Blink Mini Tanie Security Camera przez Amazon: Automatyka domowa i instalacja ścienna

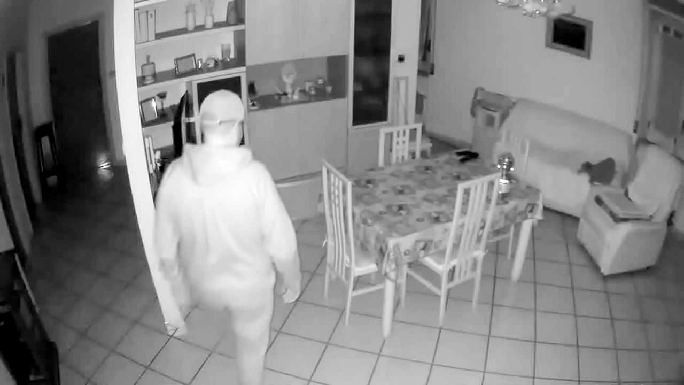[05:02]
Z aplikacji można w dowolnym momencie wejść w interakcję z aparatem,